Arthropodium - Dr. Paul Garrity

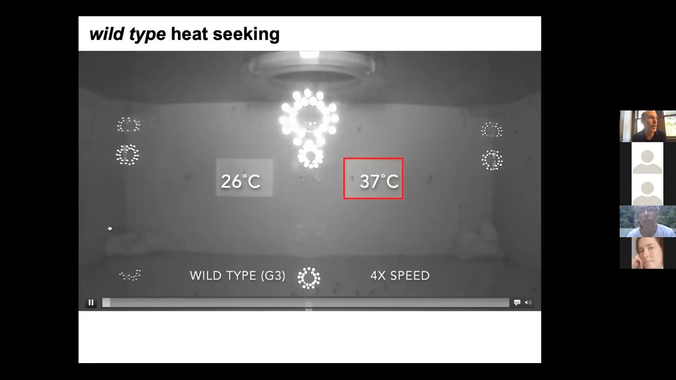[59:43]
i've sped it up four fold i hope this doesn't give anyone nightmares but basically there's co2 and you can see the mosquitoes start swarming and then you'll eventually see them land on
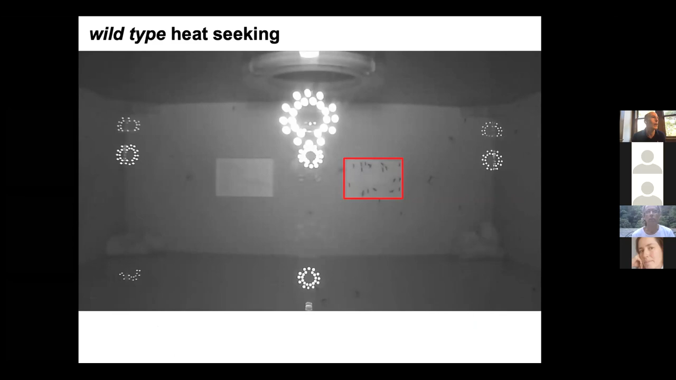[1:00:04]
now in the r21a we give them some a puff of carbon dioxide and you'll see them starting to swarm
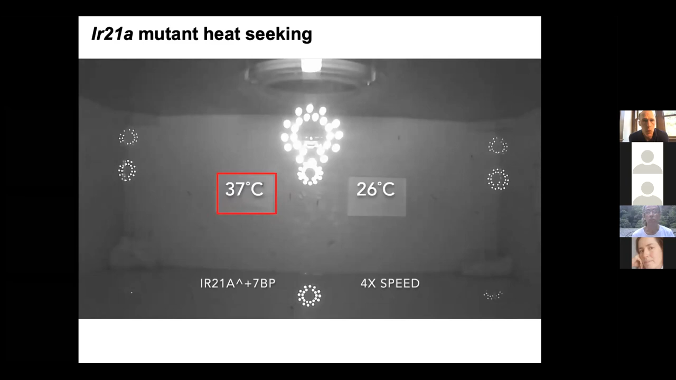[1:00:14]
but what goes on is that they just kind of swarm and they land on stuff but they don't really find the hot pad very well and so they're very defective in their ability to heat seek
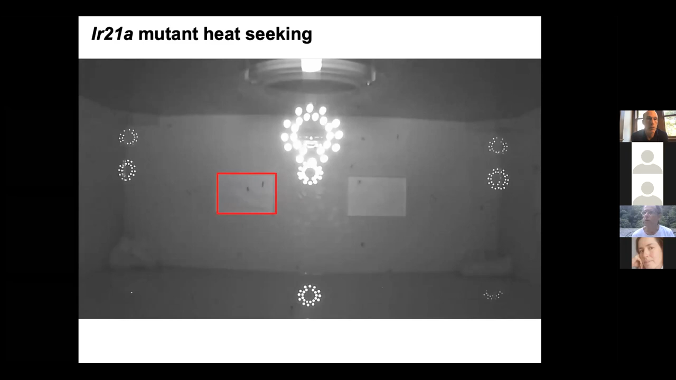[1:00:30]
it's not perfect but it's pretty strong so what that tells us and this is the quantification is that really goes way down their ability to find the